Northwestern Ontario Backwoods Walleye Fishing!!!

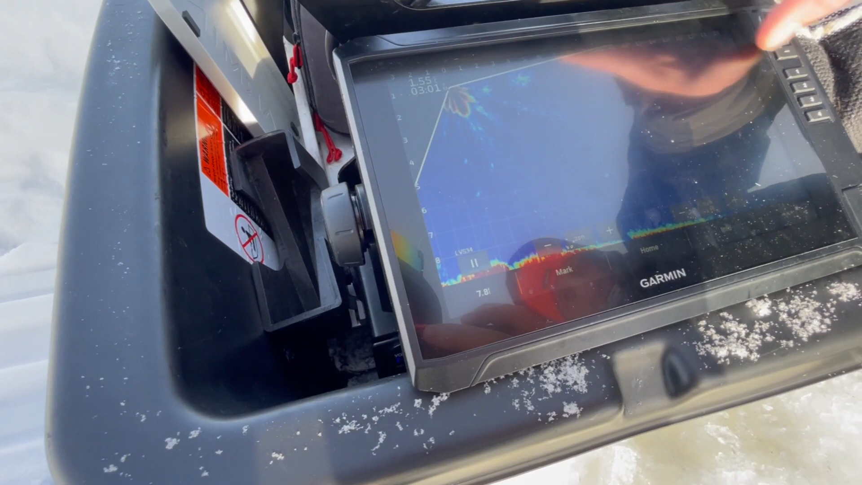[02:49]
9 feet. I was off by a little bit.
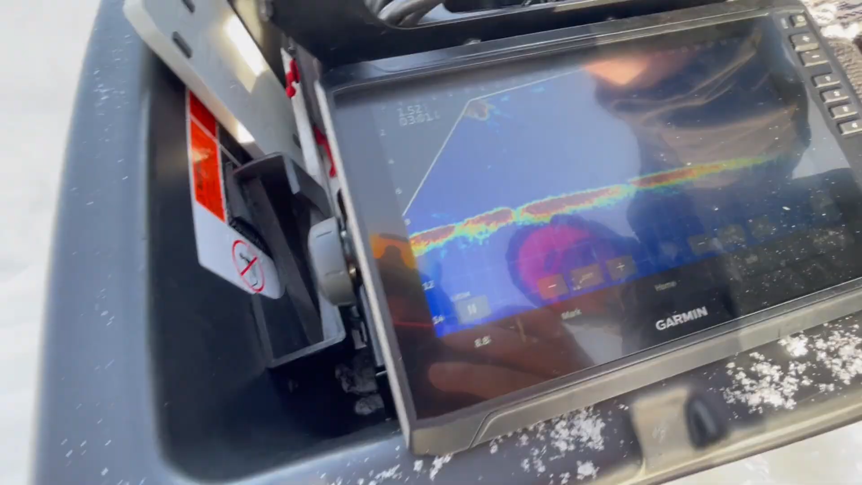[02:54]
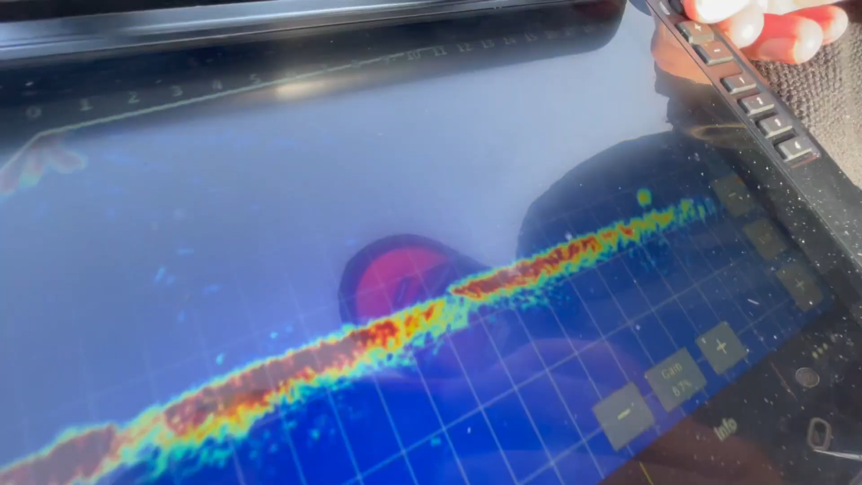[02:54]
Little foot longer. Oh! That might be bigger than a foot.